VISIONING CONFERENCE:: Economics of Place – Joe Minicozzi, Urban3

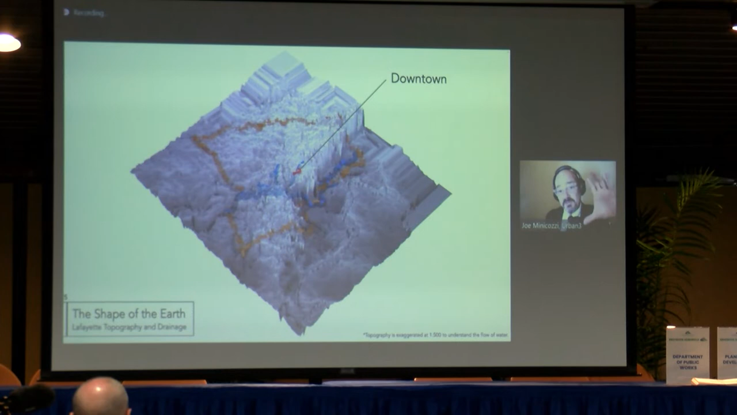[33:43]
500 feet and you can see where the old downtown is now as i rotate the model check this out you can see there's a ledge and how it falls off